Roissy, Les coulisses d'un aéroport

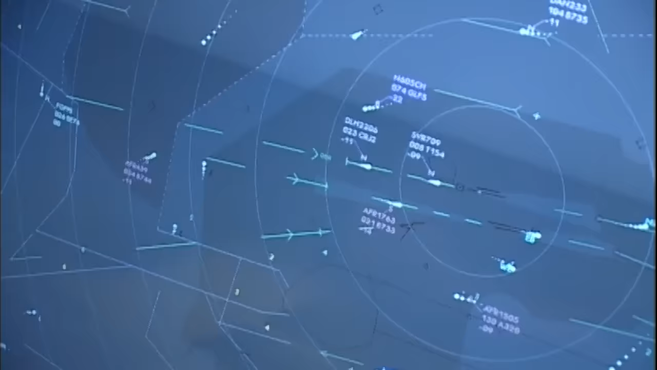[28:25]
Cet avion qui va aller au Bourget vient du nord, il faut que je survole cet avion qui va se positionner
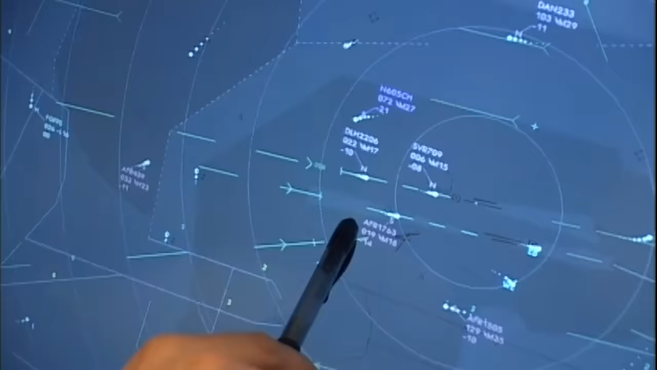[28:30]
vers le sud et me glisser en dessous de cet avion qui arrive du sud pour le nord. La France 09, pas plus de 160. Depuis le 11 septembre, les aiguilleurs surveillent aussi de très près les trajectoires des avions.